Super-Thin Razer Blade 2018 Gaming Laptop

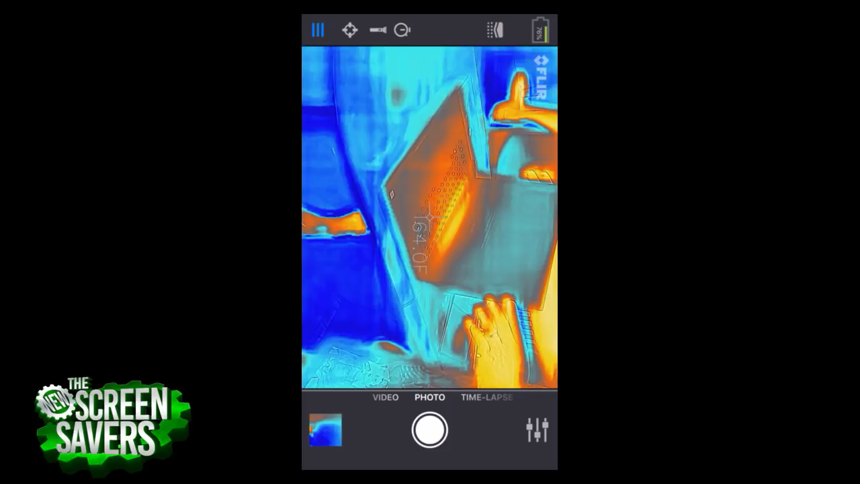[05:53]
Well, and me. But I don't see, let's look at the bottom of it.
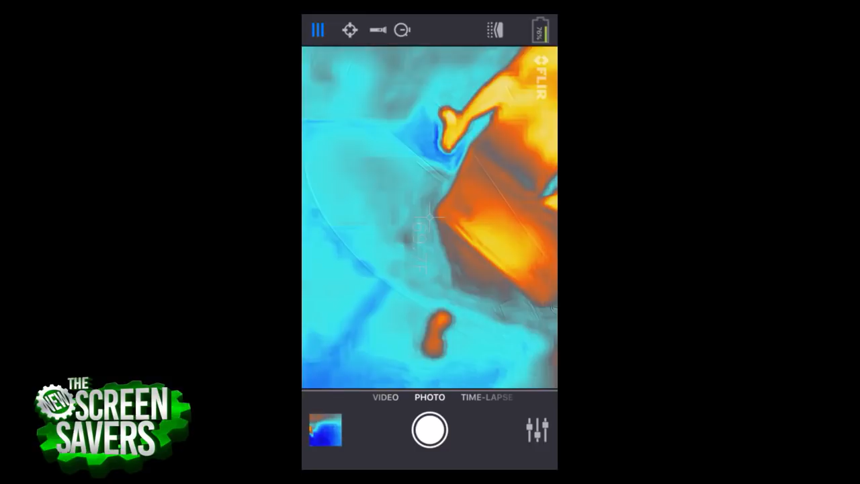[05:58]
I don't see a lot of heat on this thing. And do you hear really audible fans? I don't.
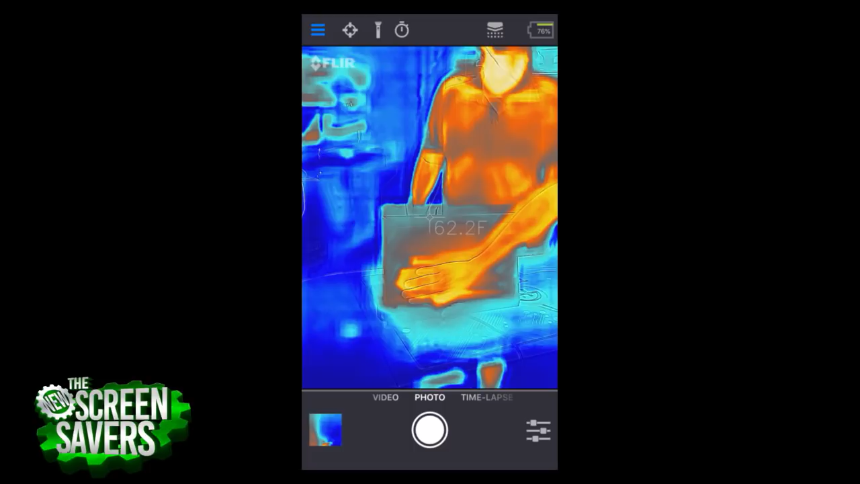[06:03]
And I think that's one of the things you want. That's 160 degrees on the bottom here, according to our FLIR camera.
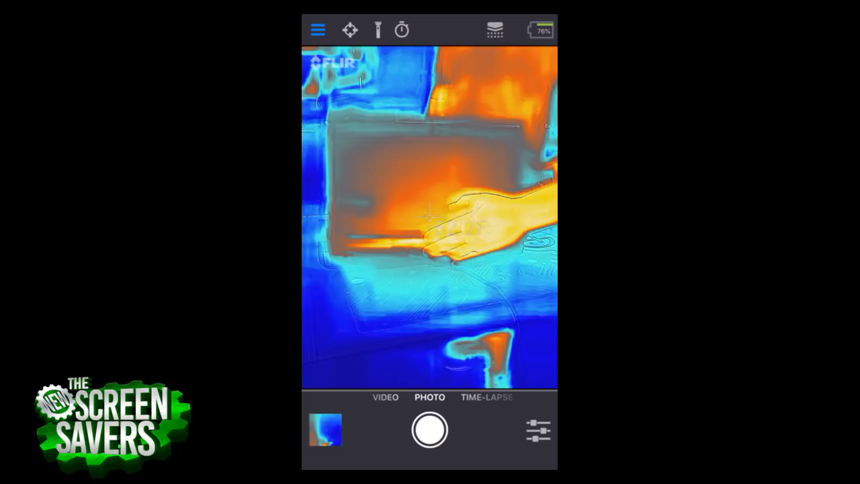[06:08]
That's relatively quiet. But it is very quiet. So this thing is working. Edge lit, apparently from the bottom.
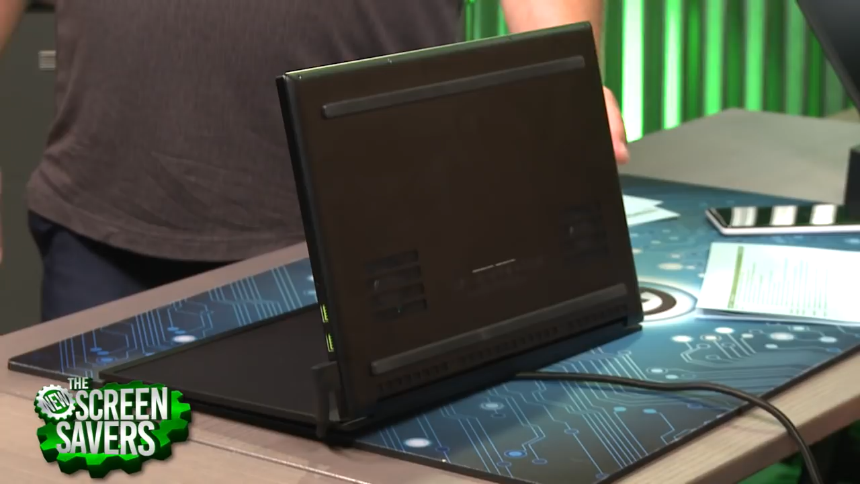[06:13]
When you were looking at it with the FLIR, you can tell on the screen itself, the main glow. Oh, you're so smart.
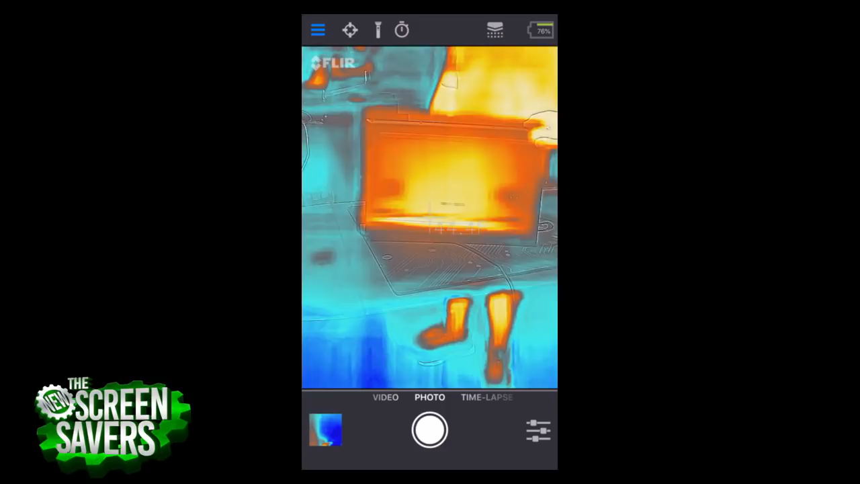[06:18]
Look at that. So the fact that this is completely glowing all the way around. Oh, now the keyboard's starting.
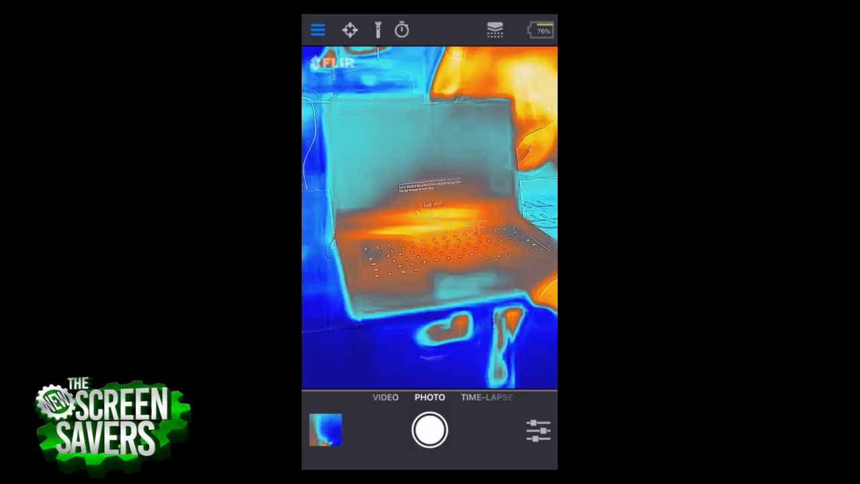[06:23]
Well, just at the bottom, you can kind of see. There it is, right there. That's probably edge lit along the bottom.
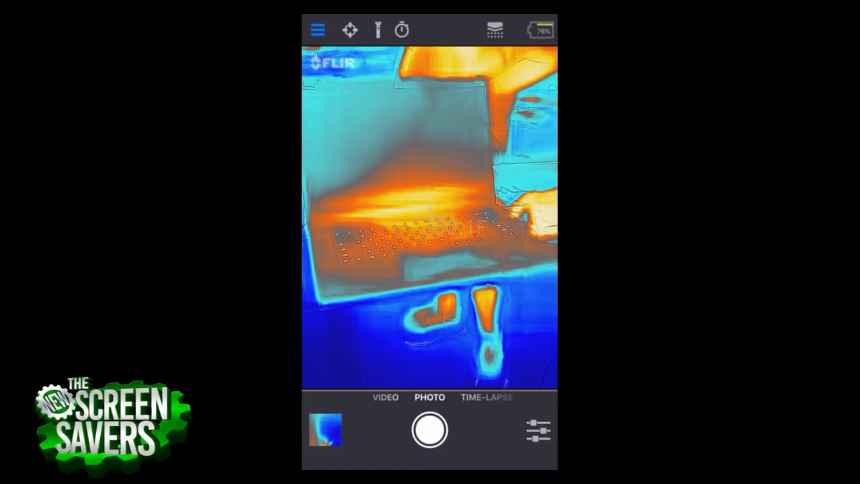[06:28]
And then reflected as such to make the whole screen light up.
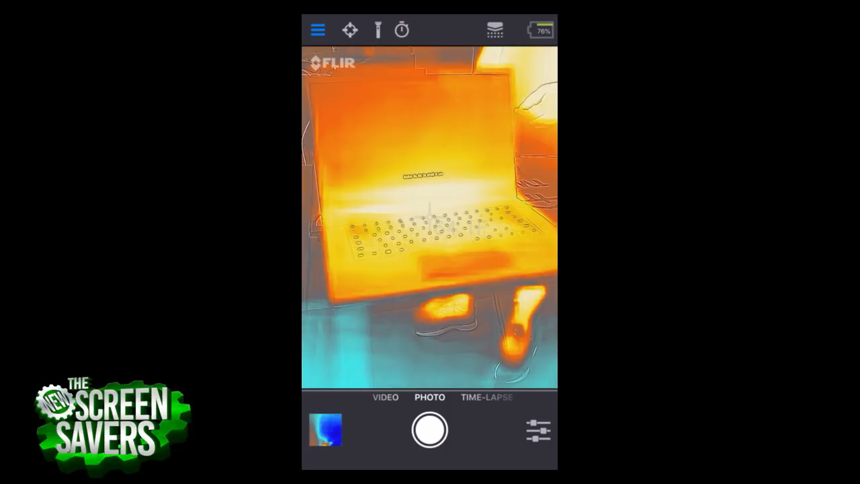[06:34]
What are you doing? It's getting hotter and hotter and hotter. Are you doing anything on the FLIR? All right. Well, I guess as the game begins, doesn't that look nice?